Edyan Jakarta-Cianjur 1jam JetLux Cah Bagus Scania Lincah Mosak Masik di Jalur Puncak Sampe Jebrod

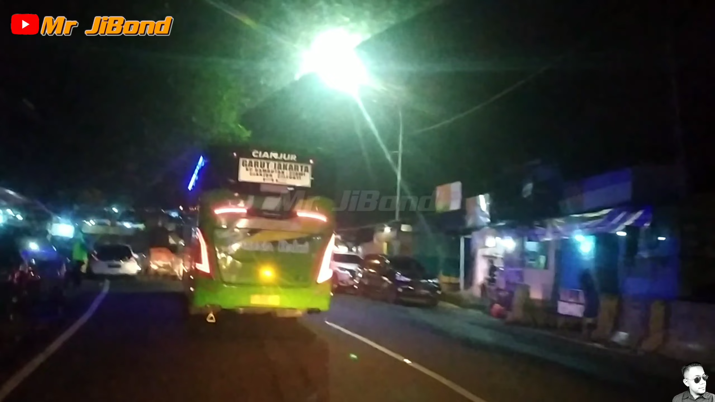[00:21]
ramai oleh penghujung warung-warung kuliner sudah bukan kembali nah ini di depan nih masjid Attaun
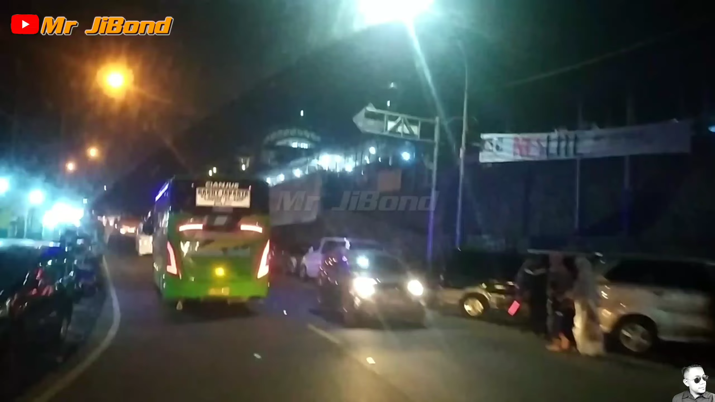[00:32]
ini salah satu ikon juga nih
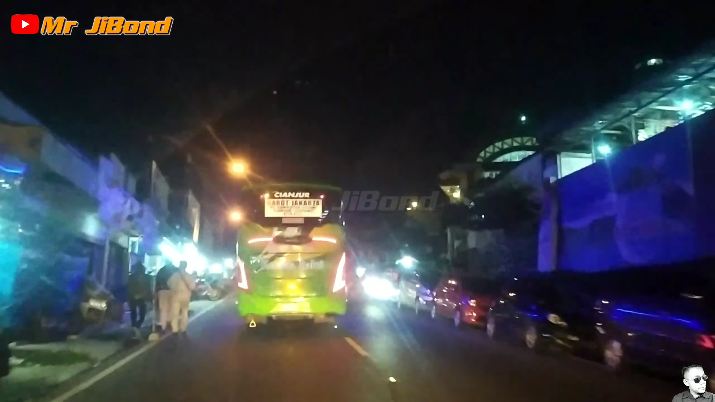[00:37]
belum abdol katanya terlihat ya mobil yang parkir banyak banget
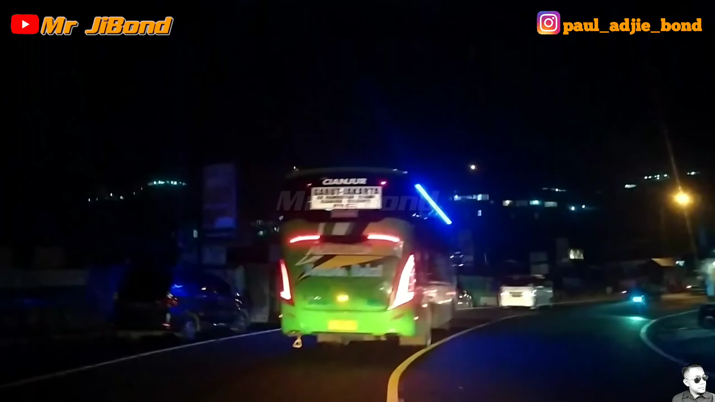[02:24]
Hai adat depannya juga ramai air 30 berm berhasil overtake yang depan karena ramai juga padat
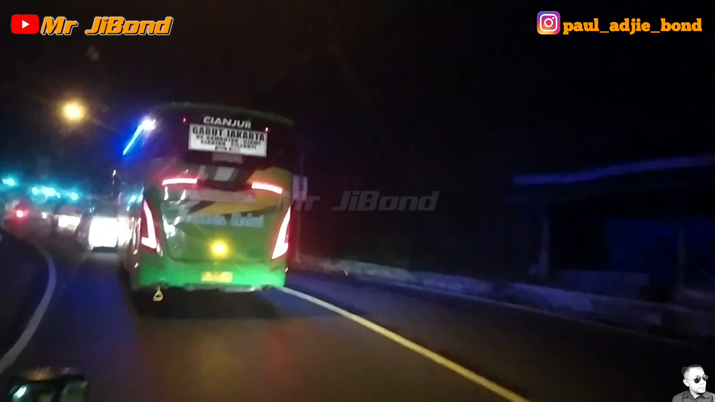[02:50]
apa namanya canjur masih ada pemeriksaan pada tanggal 1 jenis nanti masuk setelah rindu alam
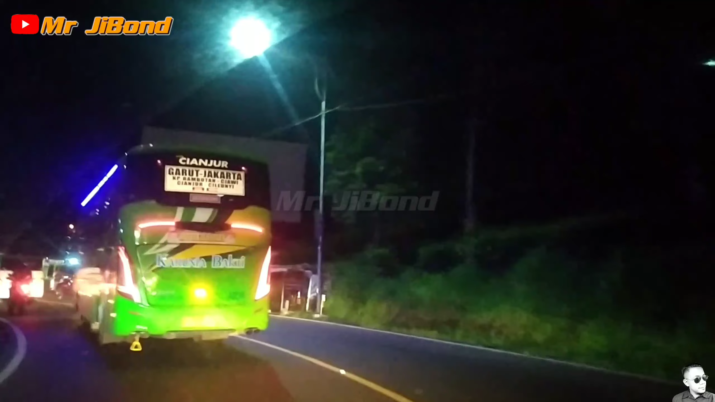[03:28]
mantep banget ya Padat, oh ada truck jauh depan Biasa kalau dikelon depan kan kalau ada pedalan berat Maksudnya melajunya lambat Lambat Setelah lagi kita akan masuk rin malam Berbatasan dengan jain
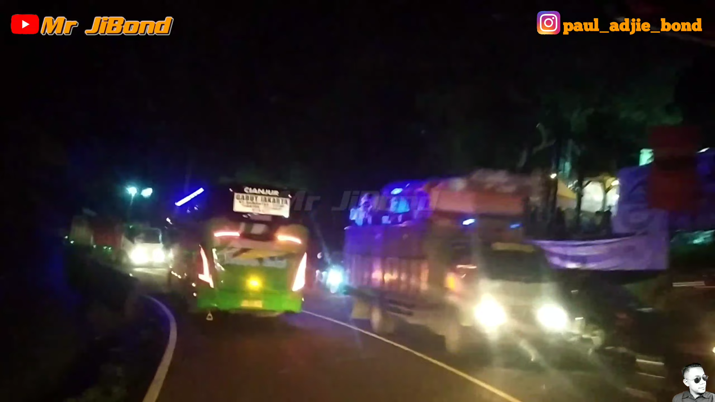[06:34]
Berarti dia yang stem di belakang AR23
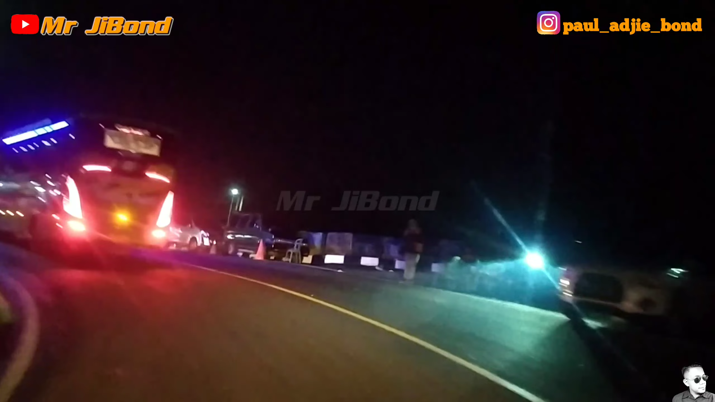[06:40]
Yang lagi di share sama AR39 Ini malah nih Berbatasan penyekatan nih Oh ini Sekarang udah Ini Masuk polres Cianjur
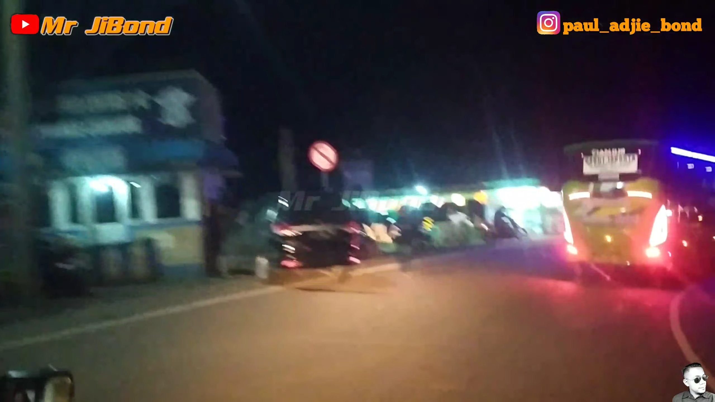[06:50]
kemarin motor aja susah motor juga plat tap gak bisa gak bisa ya makanya pada yang numpuk disitu mereka kenapotnya spok-spok tapi klaksonnya masih klakson mobil klakson bawaannya
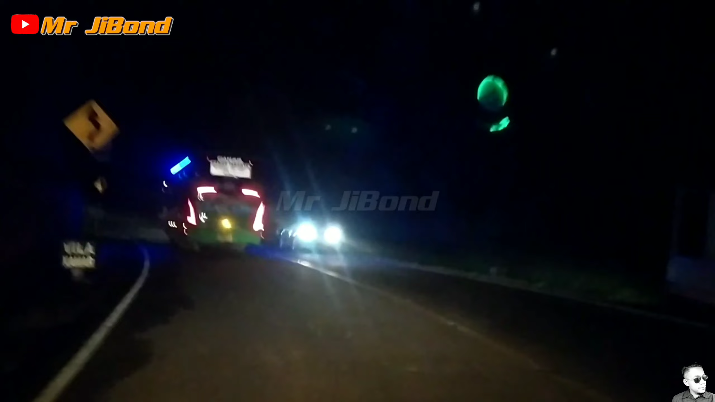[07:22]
orang jadi nyangkanya mobil kecil kalau dikasih klakson yang seperti bis pada umumnya gitu orang udah tahu oh kendaraan besar di belakangnya kita rentak yang lain gitu ya
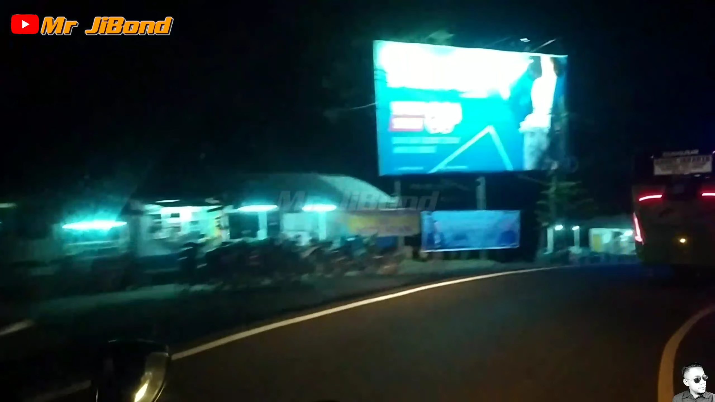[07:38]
mantap tuh buat manial begitu lah mengikuti konvoy dari Cisarua sampai ke Cianjur ini sekarang udah masuk Cianjur ya udah masuk Cianjur rame lagi
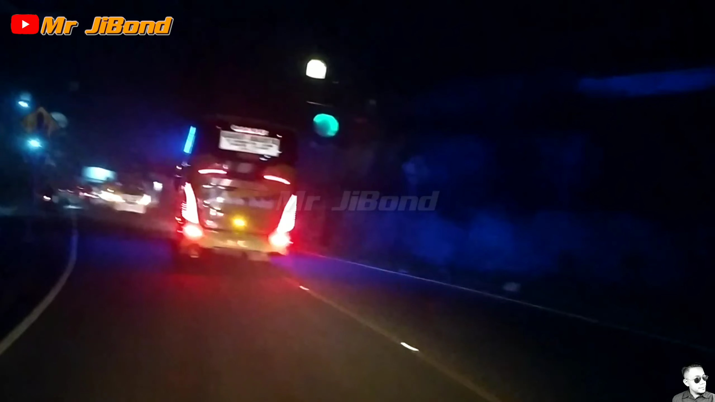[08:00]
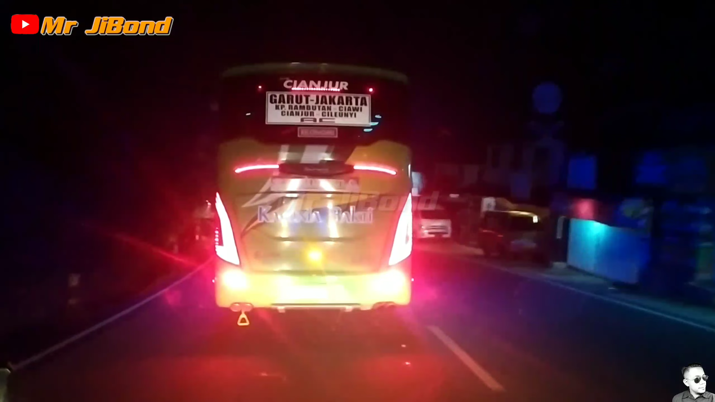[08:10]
di situ dekat rokok bawah ini yang bulet-bulet depan rem tangan
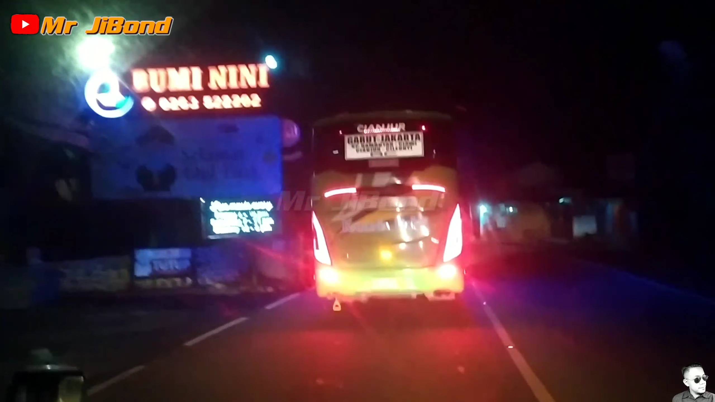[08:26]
nah ini mulai tersendat ini mulai tersendatau panjang ini
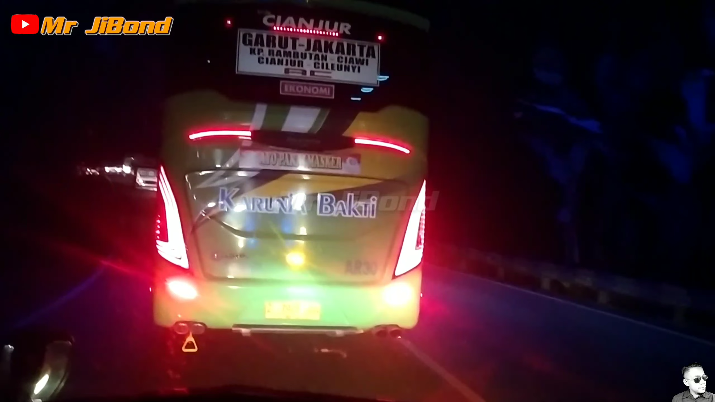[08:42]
kita dari Cikodas jalannya subuh juga ya jam segini ya iya jam segini jam 5 ya jam 5 aduh
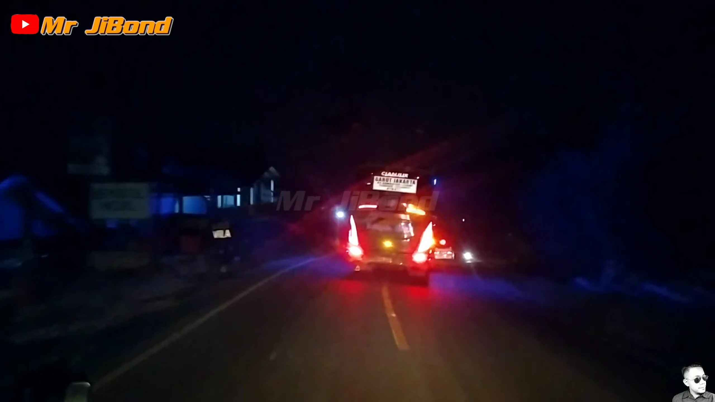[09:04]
makin ketar makin kecium baunya ya ya guys ini sampai Ciloto Cianjur masih bareng sama Carbac 030 botol kecap udah lewat belum ya enggak enggak belum kayaknya udah Cikole Logi ke kiri
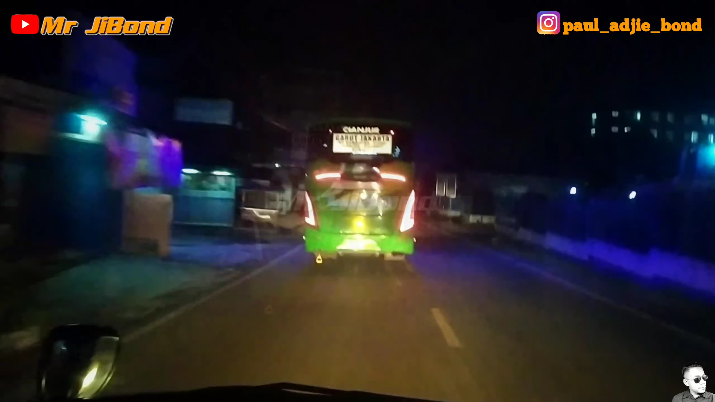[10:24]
dapet nih kosong oh enggak wah ada mobil keluar pemensin andalan saya pemensin langganan saya kotorin-kotorin di sini langganan oh enggak dapet nih depan dah sempit
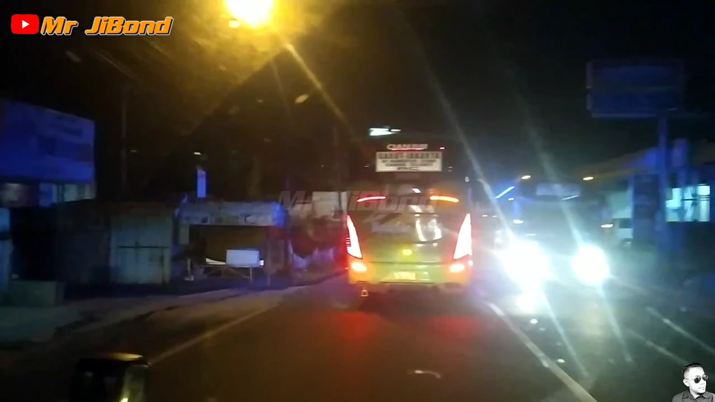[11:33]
wih lapasan lagi selahnya rapet ya iya berarti yang paling jauh ke air 23 doang berarti nah ini Cibodas nih sempatannya ke kanan tempat nginep ha ha ha iya dapat masuk
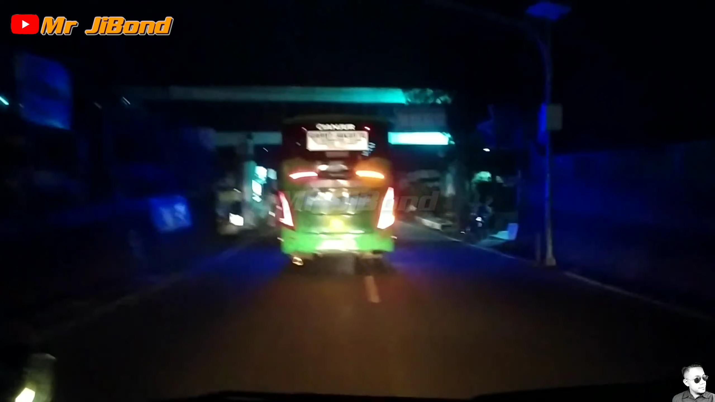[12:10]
masih bersama Carbac oke nah raksanya unik ya iya malah bis raksanya lebih kecil Cipanas ya sekarang masuk di panas